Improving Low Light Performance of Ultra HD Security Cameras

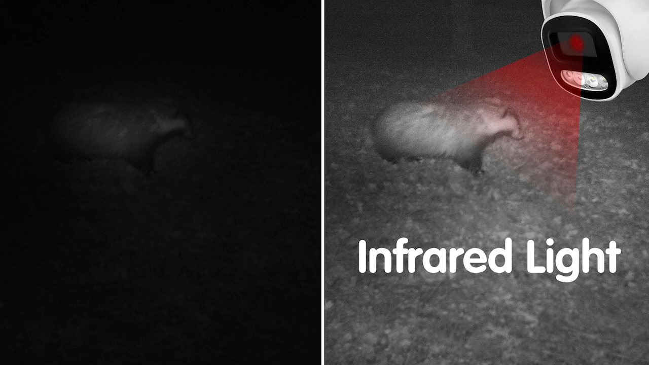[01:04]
use of advanced imaging technology like infrared and load-like enhancement. Now these features contribute to capturing clear and usable footage and enhancing the effectiveness of security cameras.
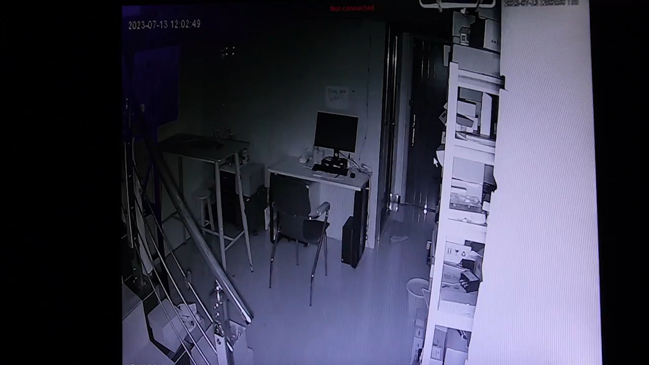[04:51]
As you can see, we see all black and white images because it's using infrared to see them. And second, under IPC light set, let's check out our white light.